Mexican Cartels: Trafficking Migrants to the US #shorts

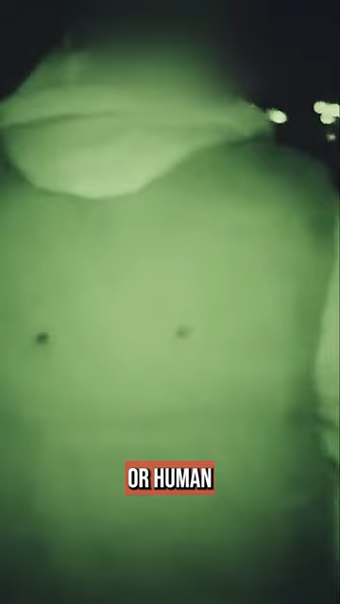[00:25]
These migrants, guided by coyotes or human smugglers, risk their lives in their quest for a better future.